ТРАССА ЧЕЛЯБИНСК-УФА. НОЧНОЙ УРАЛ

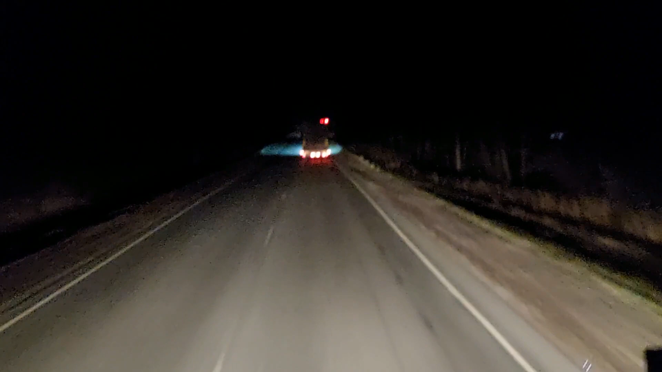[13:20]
началась позевота значит надо вставать и после аши на границе с башкирией тоже идет ремонт тоже строит мост опора уже готова темно только не видать нифига вот башкортостан начинается у нас ребятки а слева стела в Челябинской области
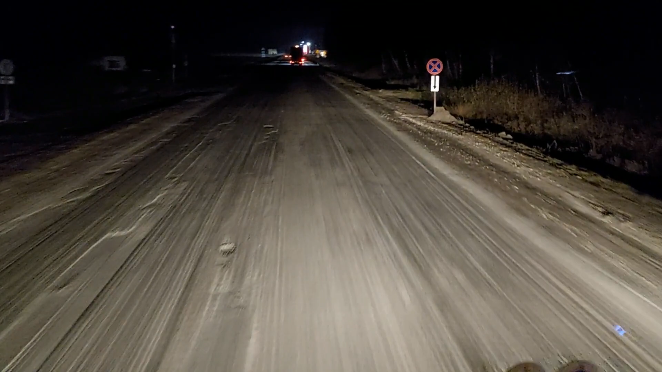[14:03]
все в башкирии уже конкретно взялись асфальт срезать по полной программе друзья ну все я заезжаю на стояночку байтуган